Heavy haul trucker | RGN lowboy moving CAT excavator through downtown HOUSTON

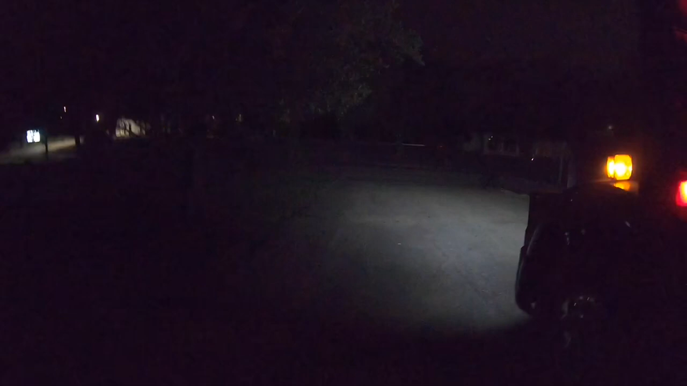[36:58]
made it to the delivery spot. I had a backup in here.